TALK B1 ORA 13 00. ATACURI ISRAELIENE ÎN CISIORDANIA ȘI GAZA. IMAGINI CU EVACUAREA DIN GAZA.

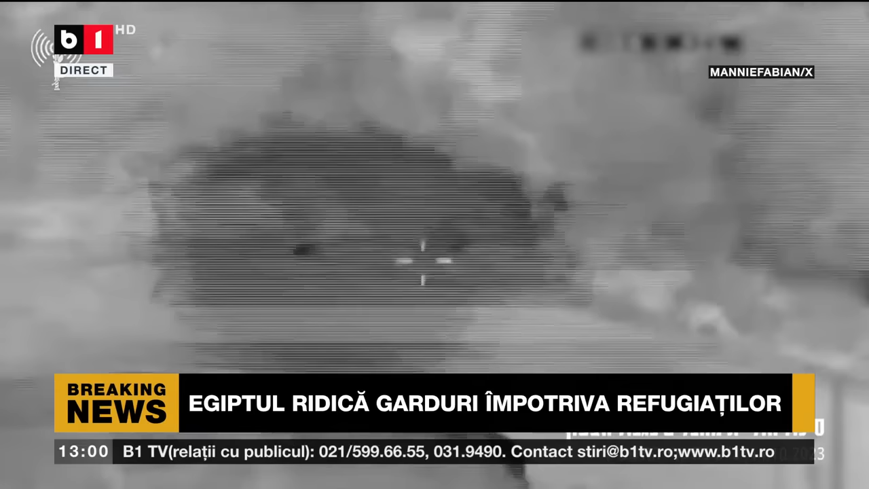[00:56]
Un purtător de cuvânt al armatei israeliene a declarat într-un comunicat de presă că soldați ai armatei
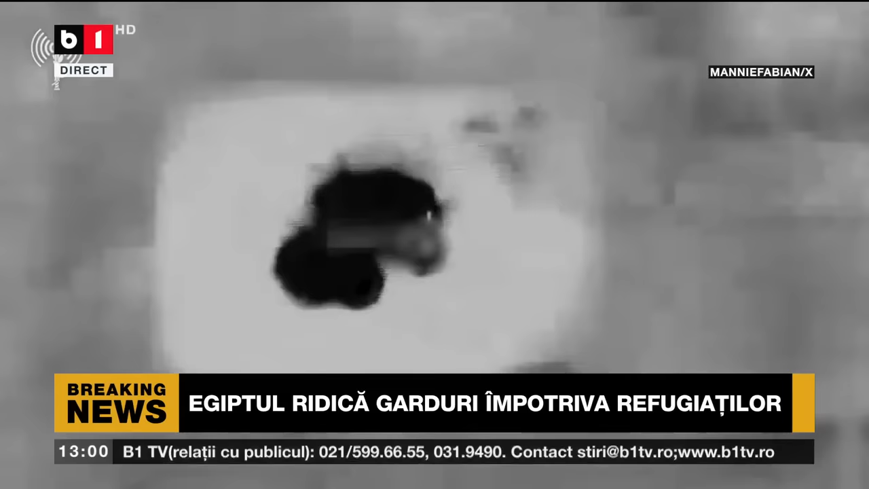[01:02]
israeliene au identificat un comando terorist care încerca să pătrundă pe teritoriul izraelian plecând din Liban.
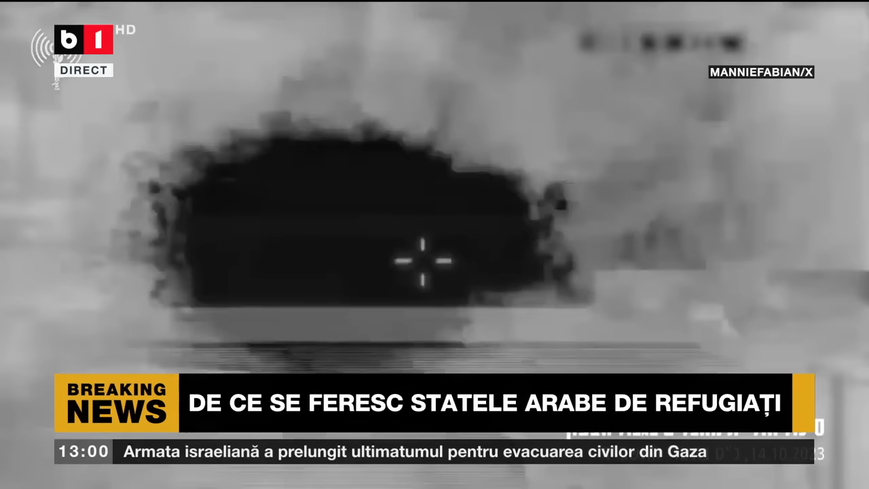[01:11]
O dronă a luat ca țintă acest comando și-a ucis mai mulți teroriști. Anterior, un jurnalist al agenției Reuters a fost ucis și alți câțiva ai altor media,
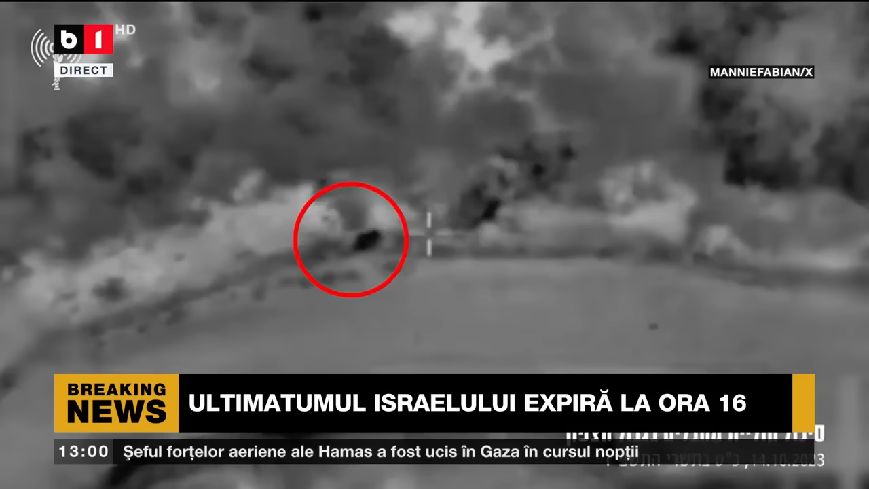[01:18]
printre care doi ai AFV, au fost răniți într-un bombardament la marginea unui sat aflat în sudul Libanului,